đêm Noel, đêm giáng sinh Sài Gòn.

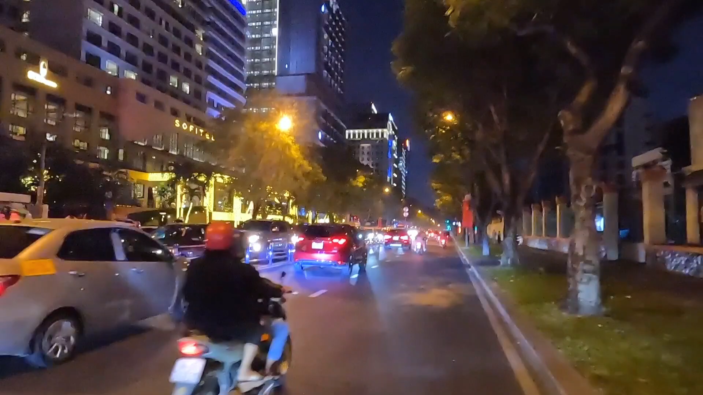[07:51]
Đây mình đang đi trên đường này là đường Lê Duẩn Một cái đường đi vào trung tâm Đi thẳng sẽ tới dịch độc lập Và tới nhà Thỏa Đức Bà Giờ này là khoảng 9 giờ này Mọi người bắt đầu đổ dột về đây
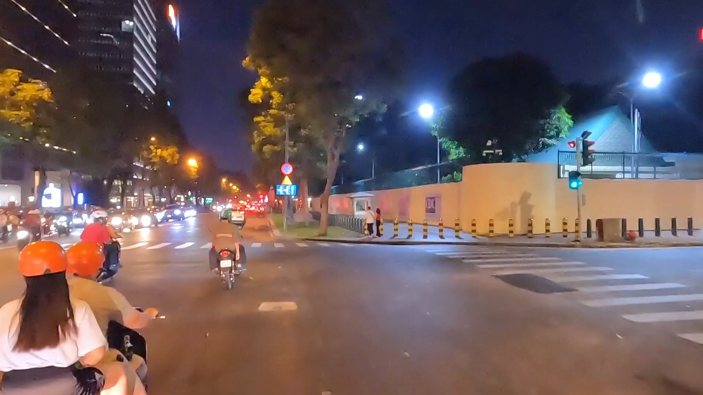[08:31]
Chạy một chút nữa là đến khu nhập ở Đức Bà rồi
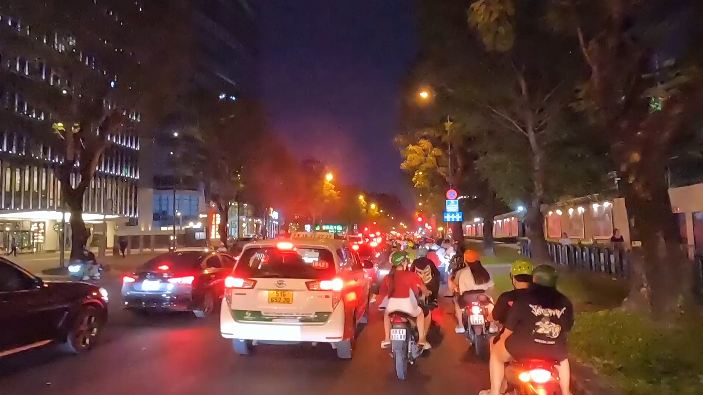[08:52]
Mọi người đang đổ dồn về khu trung tâm này Khu này bắt đầu đông dần lên
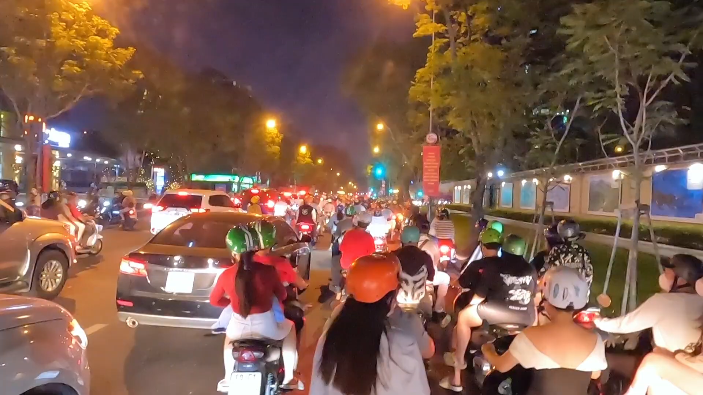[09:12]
Đằng sau này nhìn mọi người bắt đầu dồn đến này
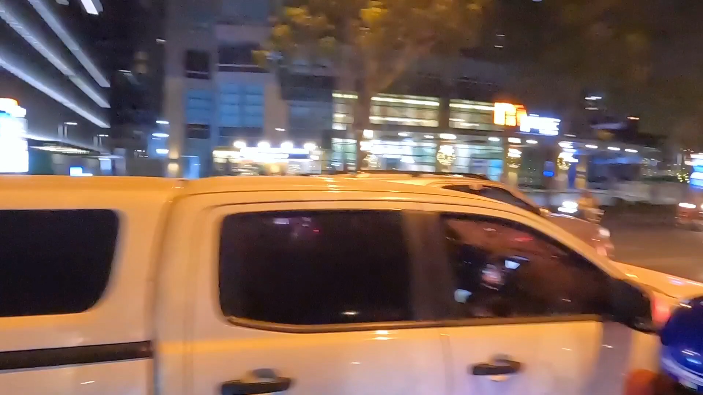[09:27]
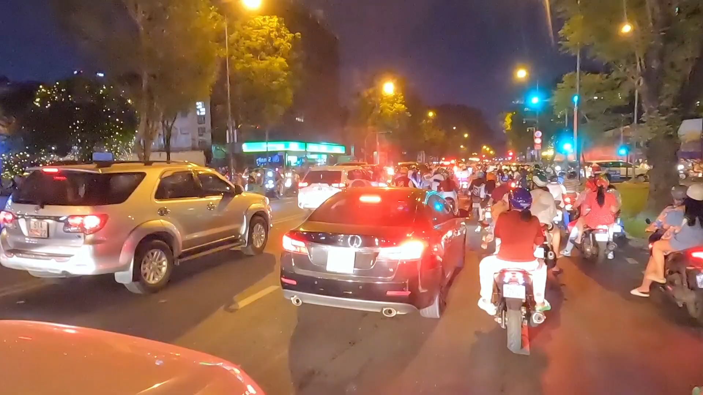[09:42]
Bắt đầu thấy kẹt xe đấy Nhích nhích từ từ Bây giờ mình chuẩn bị đến khu vực nhà thỏ Đức Bà nha
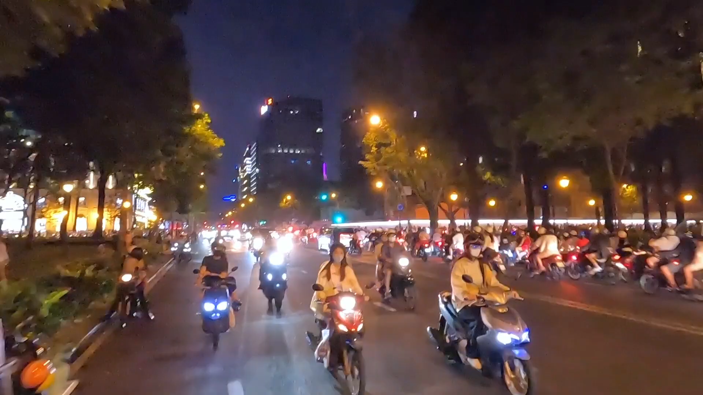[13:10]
Thôi mình không có chạy ra dinh nữa Mình đi quẹo lại Rẽ lại vào cái khu nhà thờ Đức Bà Tại khu đó là khu tập trung đông này
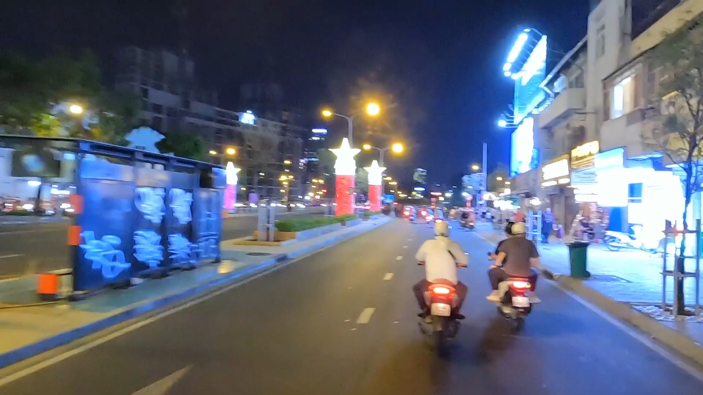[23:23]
Khúc đường này hôm nay vắng này Không có đông
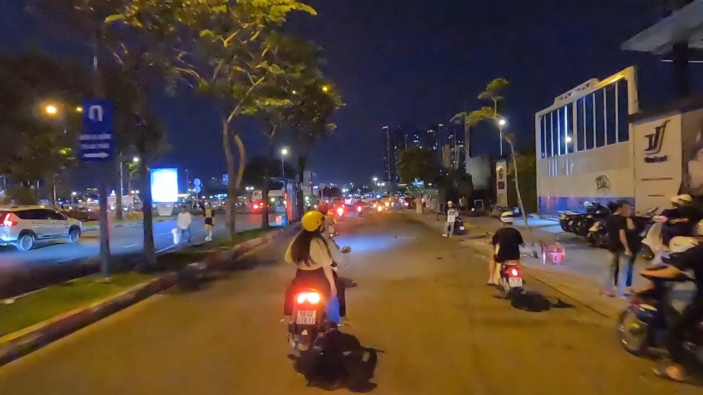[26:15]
Vắng luôn Đây trước mặt mình là sông Sài Gòn Bến Bạch Đằng
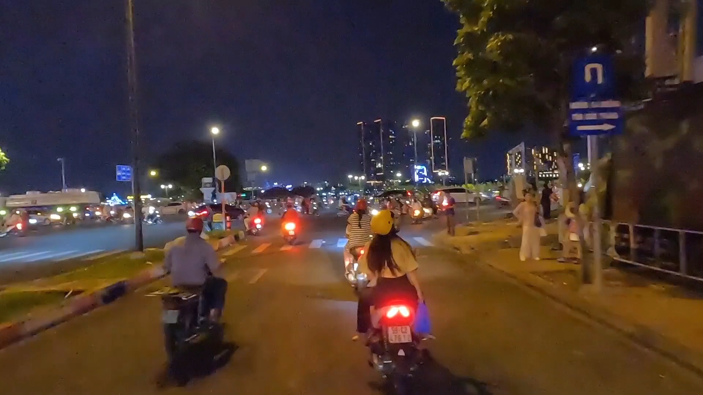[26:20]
Mình muốn dễ trái nhé không được Vì đây là phải đi vòng xuống dưới dầm cầu này Mới sang bên kia đường
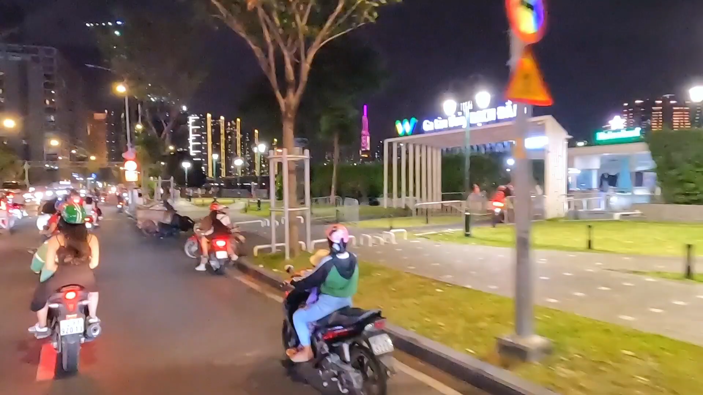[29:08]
Vòng xoay này là dễ ra như Đây là đường Tôn Đức Thắng này Đường Hai Bà Trưng Đường Đồng Sởi À không, không phải, Đồng Sởi cũng đi đường này
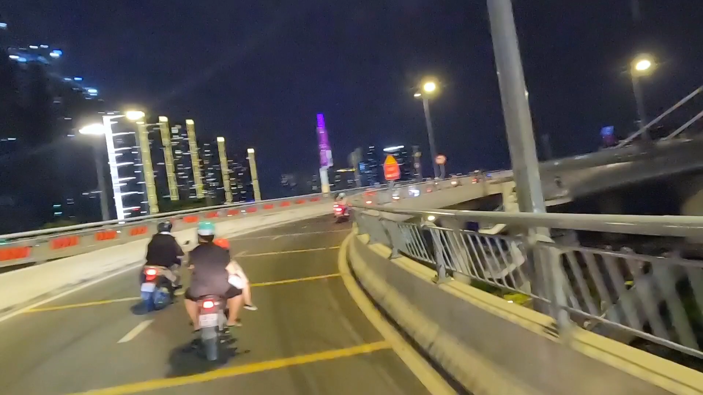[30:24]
Nhìn về khu quận nhất Khu Bình Thạnh Rồi sang quận Hai